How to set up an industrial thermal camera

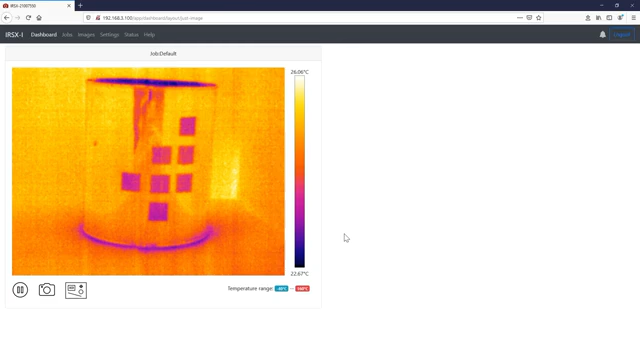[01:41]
and to set up the focus to the surface that you want to inspect once you have done all setups just go to the jobs tab and
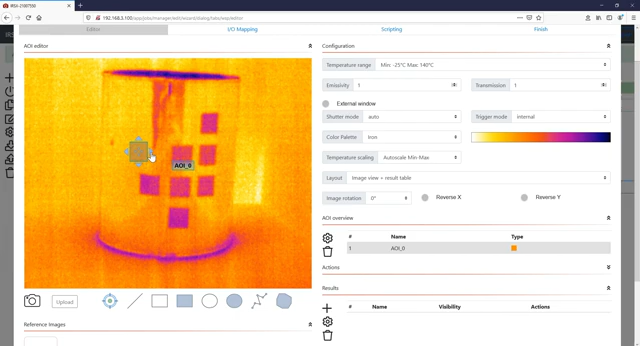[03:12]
the infrared image and then you have the possibility to move the AOI and to modify the width as well as the height once you have found the right position you just need in addition a so-called result container
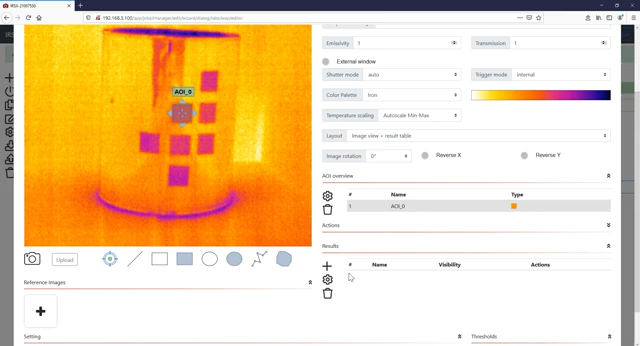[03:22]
the result container enables you to show the information that will be taken out of the area of interest and show it in the result table to make this happen just hit the visibility tab and enable the result table and now the information that will be taken out of the area of interest will be
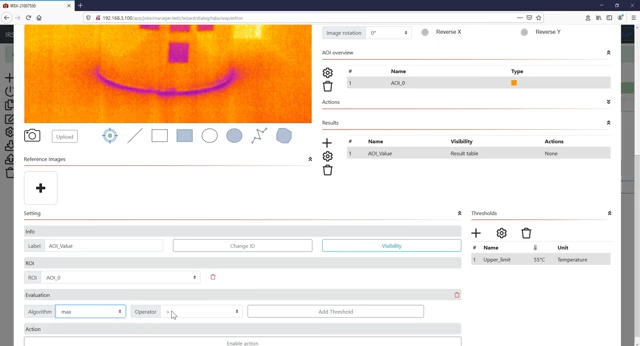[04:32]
higher than this level enable the elevation we just want to take the maximum out of the area of interest compare it against the predefined threshold and
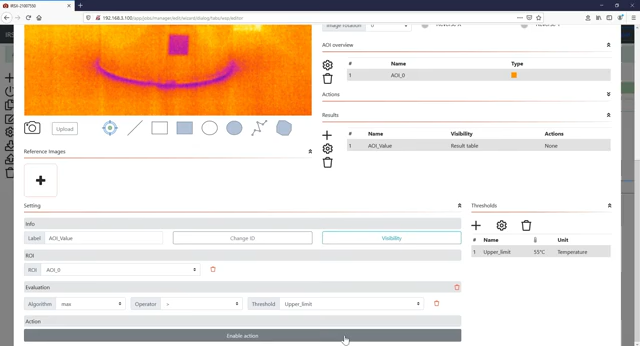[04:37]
at least we just want to enable an action we set it as a label here in this case AOI alarm we have a pre alarm and we just want to
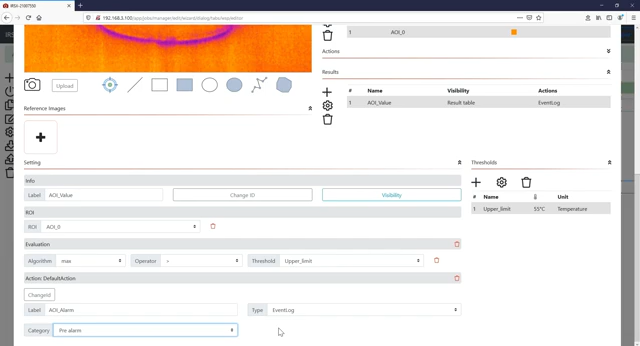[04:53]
show it the operator in the event log with a timestamp the category and the predefined label
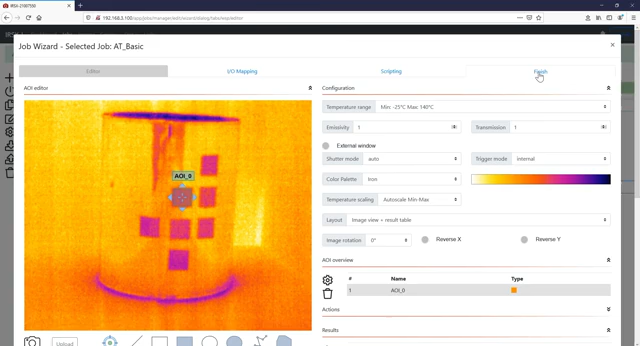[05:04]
once you have done all setups just hit the finish tab save and activate and the camera will redirect you to the dashboard on the left-handed side you will be shown the live stream of the camera the results table on the right-handed side and in case of an alarm
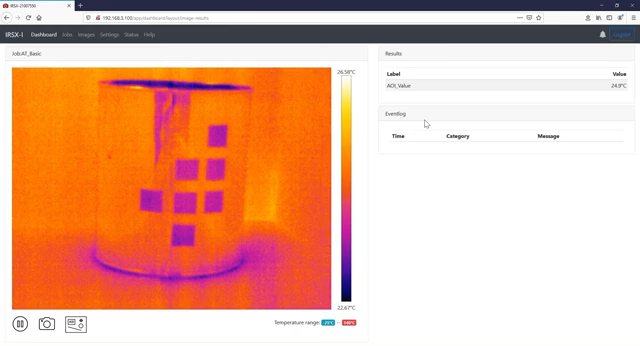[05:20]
On screen: scale top 26.58°C, scale bottom 22.87°C
an entry will be done here in the event log and now my colleague will fill up the can with a liquid
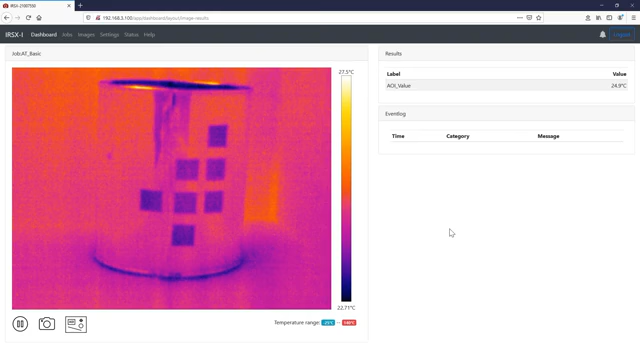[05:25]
On screen: scale top 27.5°C
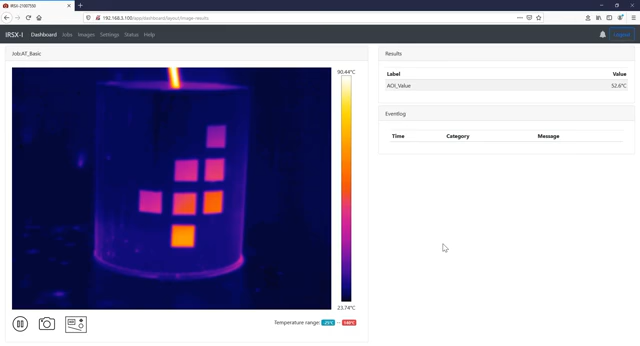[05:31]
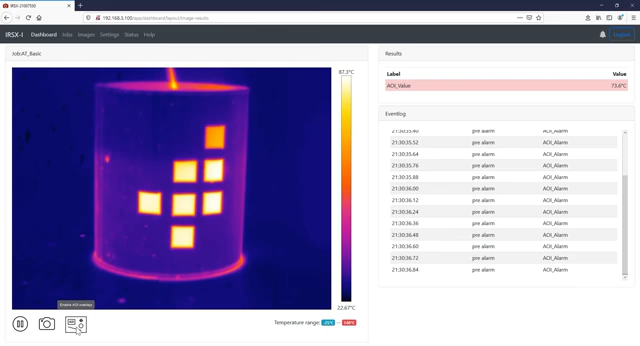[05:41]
On screen: scale top 87.3°C
when you enable the AOI overlay the label will be shown here the area of interest inside of the live stream we have a alarm here on the right side the result table will show you the taking temperature out of the area of interest and here as we can see with a predefined limit of 55 degrees C the
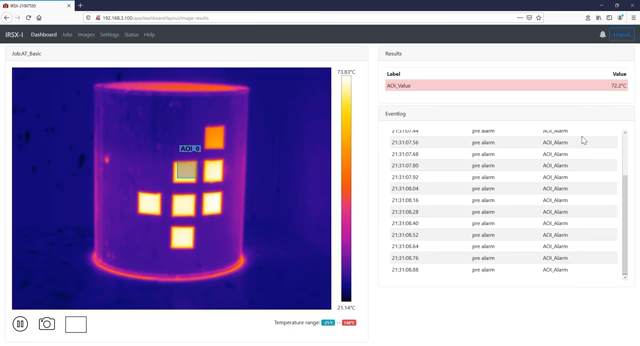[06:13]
system detects an alarm with the predefined label thank you very much for paying attention